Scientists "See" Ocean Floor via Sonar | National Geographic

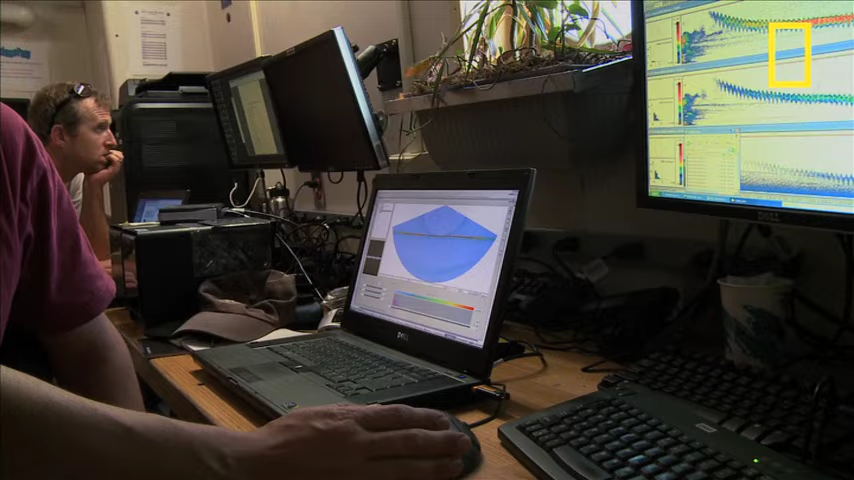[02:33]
So they're kind of a very focused science application.
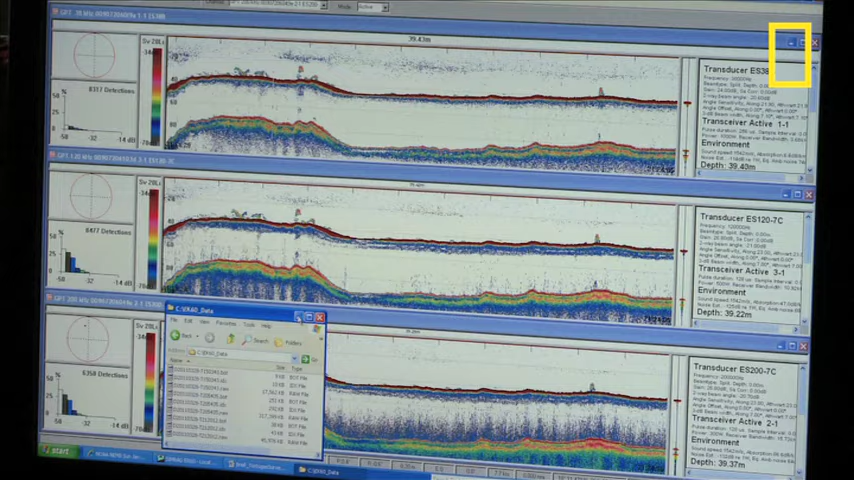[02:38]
And then there's other science that we conduct, which is applied towards a management community.
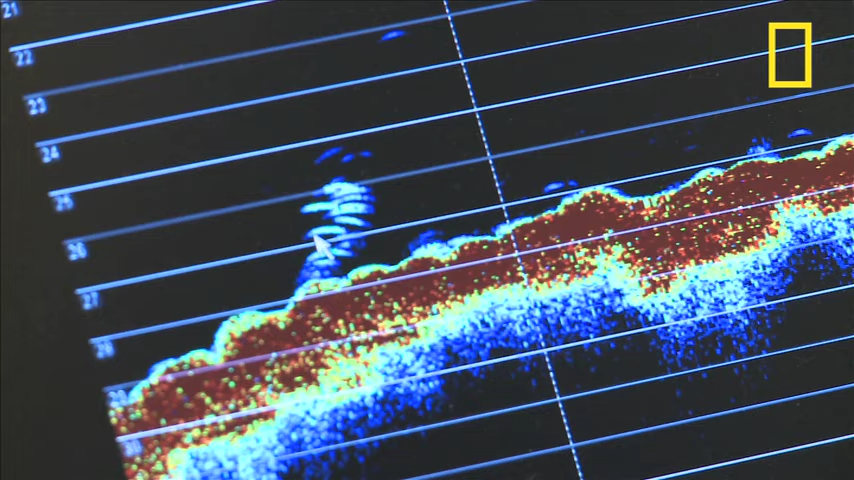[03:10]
We transmit a pulse of sound, or a ping, that ping is transmitted through the water column, and it reflects off of anything that's in the water column that's of differing density than the surrounding media.
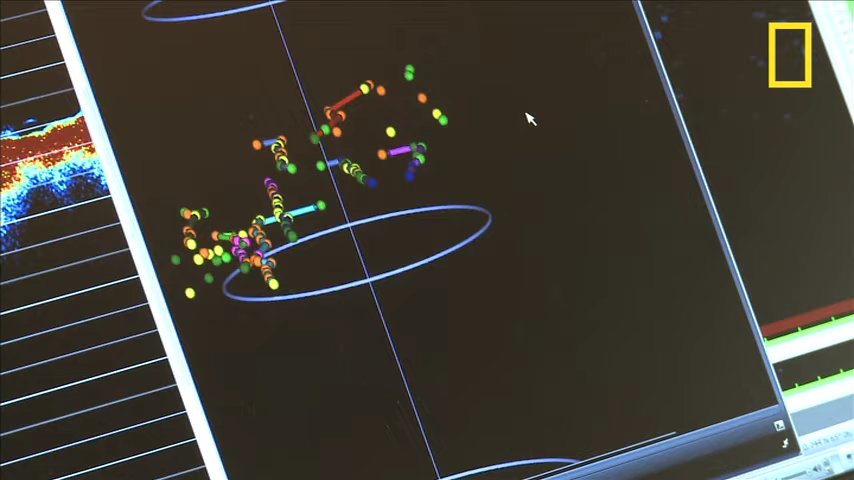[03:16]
That could be the bottom, which is very hard.
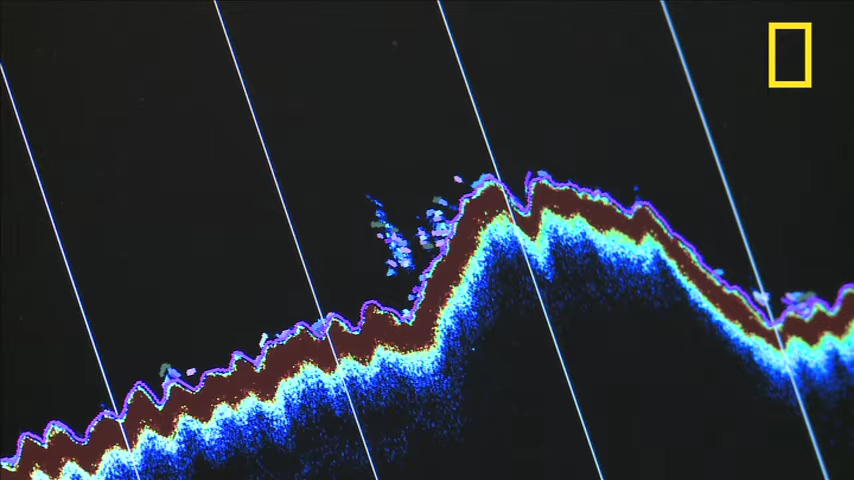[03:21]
It could be air bubbles that's produced by wakes, waves, or boats. Or it could be gas bladders or swim bladders, in the case of fish.
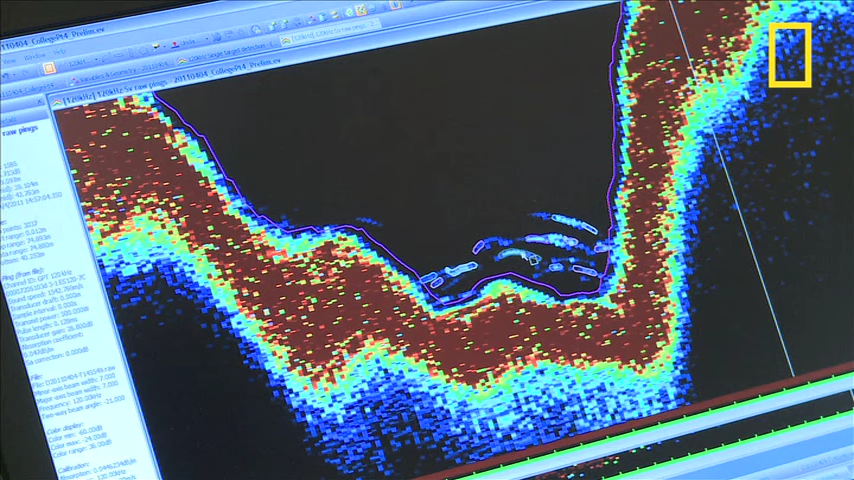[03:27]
Each night as the ship sails back and forth off land,